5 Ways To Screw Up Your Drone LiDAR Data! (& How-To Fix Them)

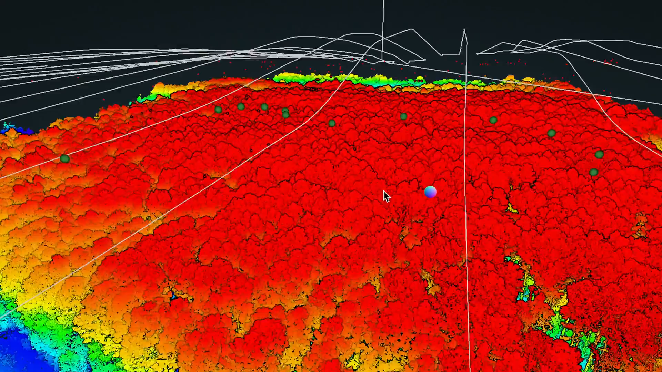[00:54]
Number three and that's removing all those aggressive corners and aggressive up and down from your takeoff landing and the corners of your data set in post-processing.